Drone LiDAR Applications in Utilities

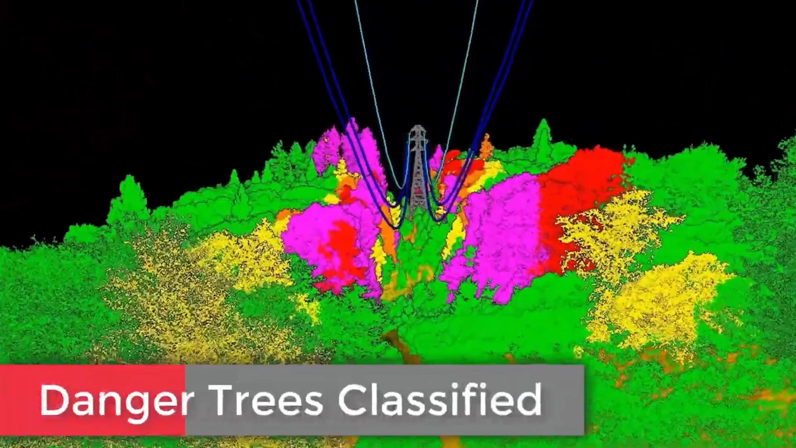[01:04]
Drones with LiDAR technology can be used to assess and map vegetation around utility lines and infrastructure, identifying potential hazards and enabling proactive trimming or removal of hazardous vegetation.
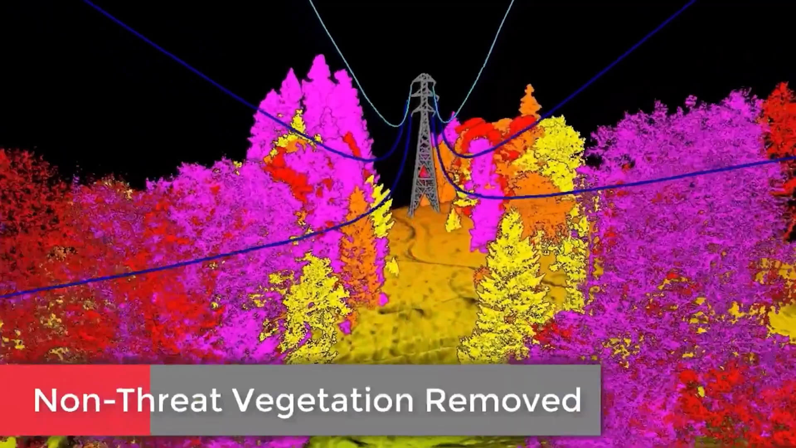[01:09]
Number five, terrain mapping and analysis. Drone LiDAR can generate high-resolution topographic maps and digital elevation models,